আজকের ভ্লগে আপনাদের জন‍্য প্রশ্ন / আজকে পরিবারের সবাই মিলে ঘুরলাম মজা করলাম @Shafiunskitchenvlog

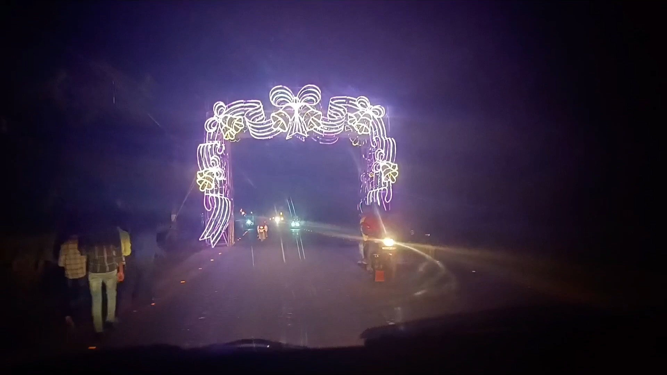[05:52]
बुली आछे जामुन लोखिर भांडार जुबोस्ट्री प्रकल्पो शेगुली देखलाम
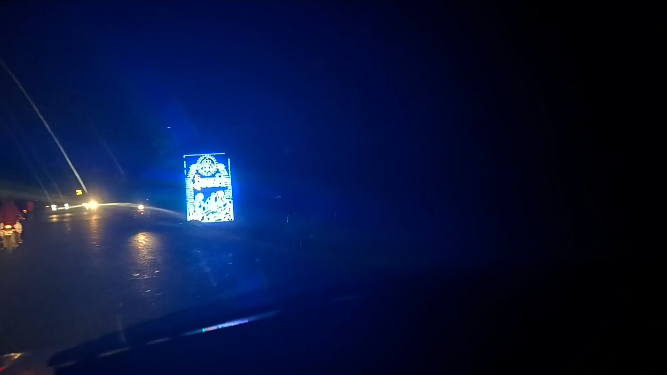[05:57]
जे शुन्दर भाबे लाइटिंग कोरा छे एटी देखलाम शास्तो शाथी
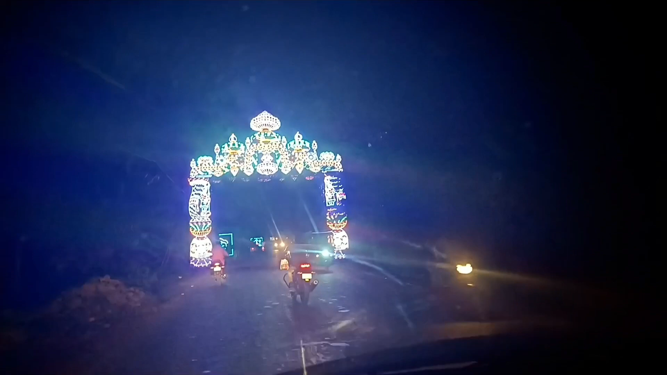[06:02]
� एई माजम पूरर मेलाई खुब शुन्दर भाबे शाजाए आमी आगेओ शुने छी किन्तो आमी कोखोन आशे नी एई प्रोथम बर तबे आमी मेला ते जाए नी आमी रास्ता थेके जो तो
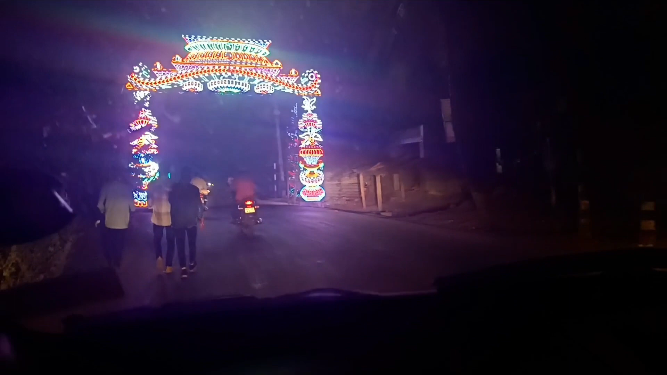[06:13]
टुकू पारी तो टुकू भीडियो कोत्ते जेश्टा कोरा छे